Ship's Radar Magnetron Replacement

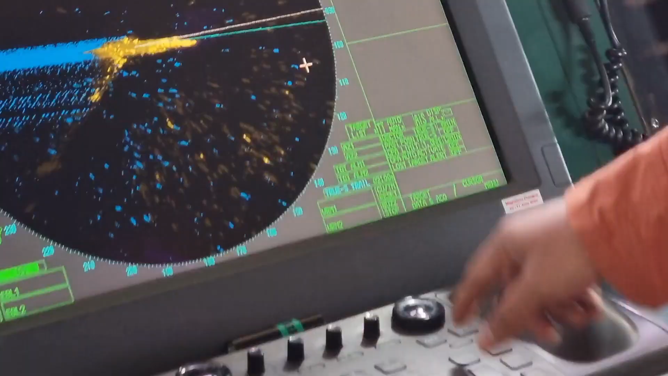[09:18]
the performance monitoring test after doing all or
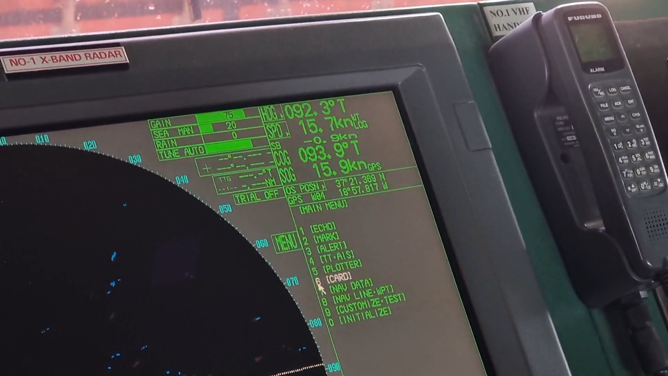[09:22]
carrying out all this test unfortunately we do not have
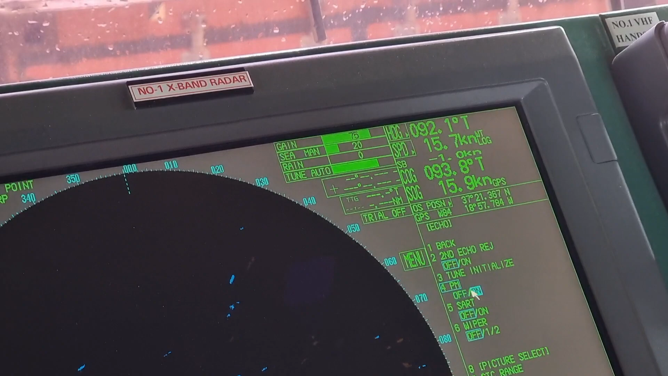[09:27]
a target during this time so i waited for some
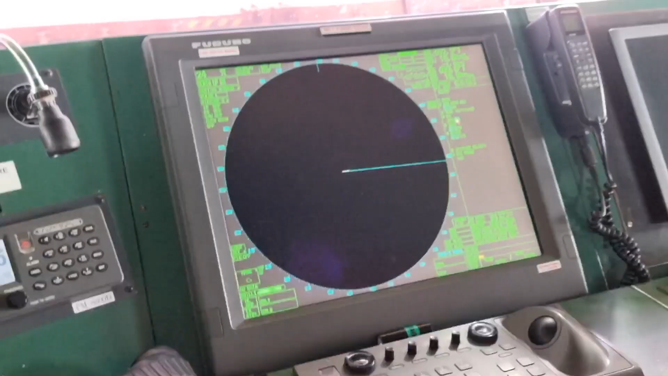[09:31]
times before
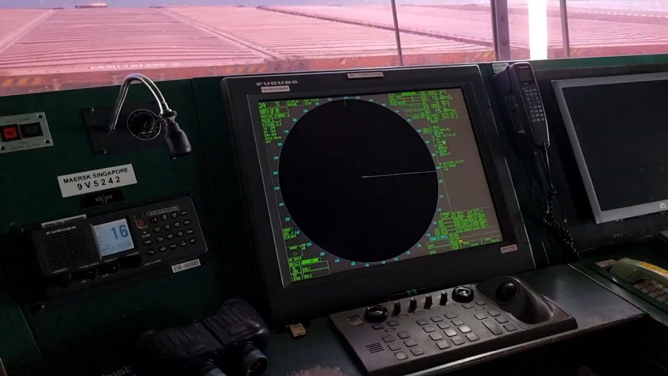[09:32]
we can have target outside and then i visited the
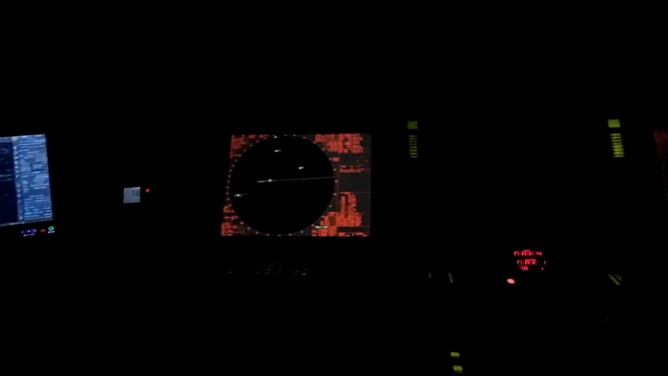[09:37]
bridge on the night time because i can see some vessel passing nearby so just to
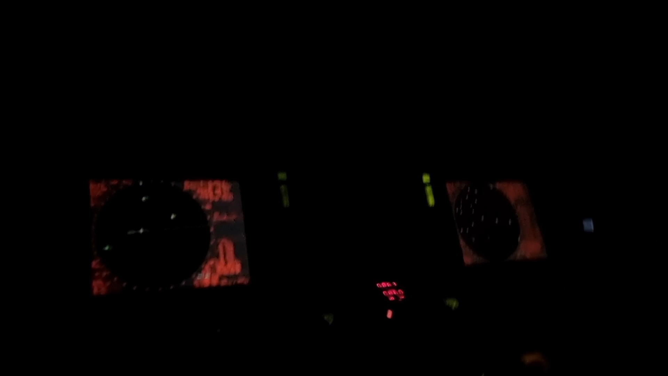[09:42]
see if the magnetron is working properly the
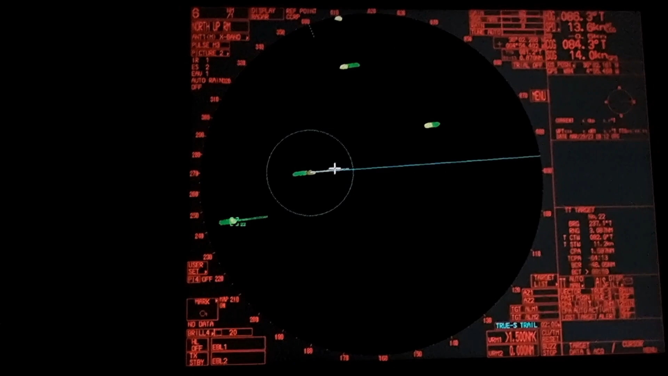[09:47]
main reason why we replace this
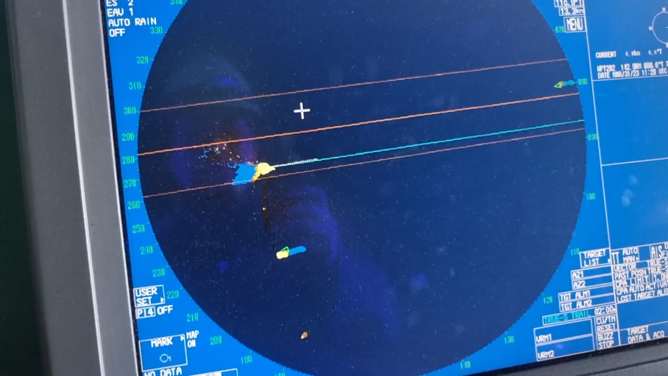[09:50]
magnetron is because the old magnetron cannot
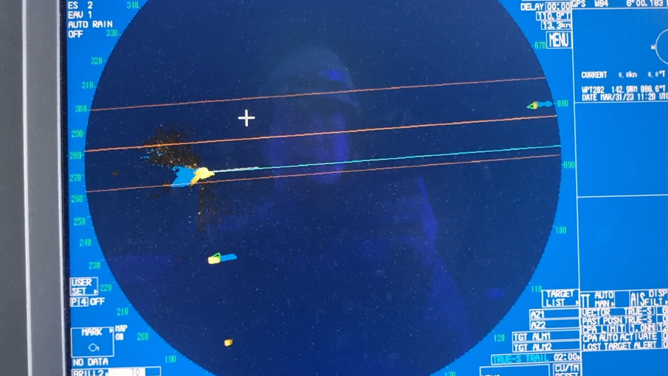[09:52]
pick up target especially small vessel so it is not safe or it is very difficult for the